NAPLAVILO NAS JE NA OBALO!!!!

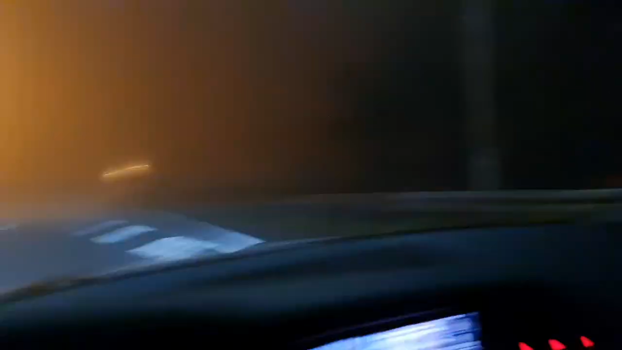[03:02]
Dva pa ne več, ali Sanja? Ne, jaz ne vidim več nič, že imam temo na ovaka.